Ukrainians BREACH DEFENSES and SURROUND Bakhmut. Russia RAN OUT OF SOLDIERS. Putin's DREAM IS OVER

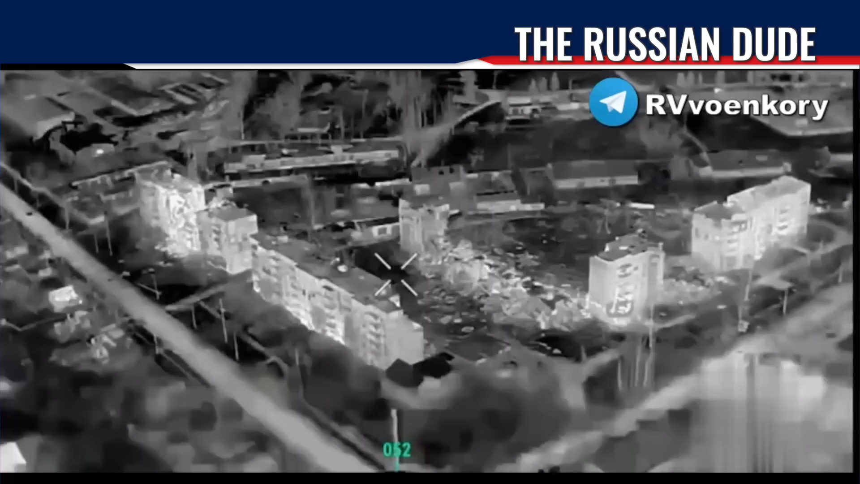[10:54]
We even have videos like this from Bakhmud, which show the last desperate attempt of Russians to hold the city.